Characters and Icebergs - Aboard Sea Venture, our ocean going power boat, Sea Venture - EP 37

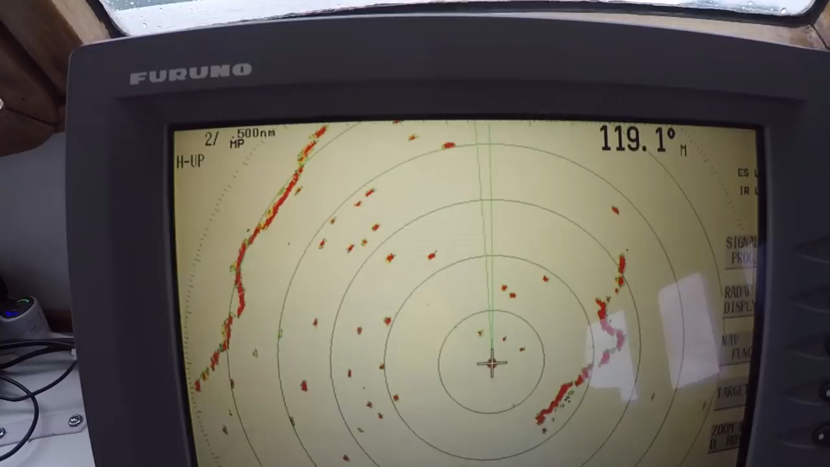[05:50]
We have land here, an island, land over here, and everything in between are targets of fish boats fishing. Commercial fish boats. Yes, all commercial boats.
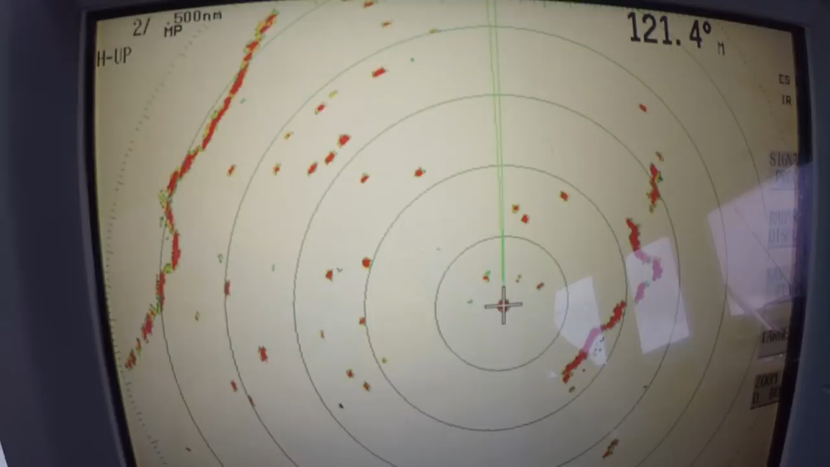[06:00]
One buoy. There's other buoys out here, it looks like. Straight up there. Straight up there.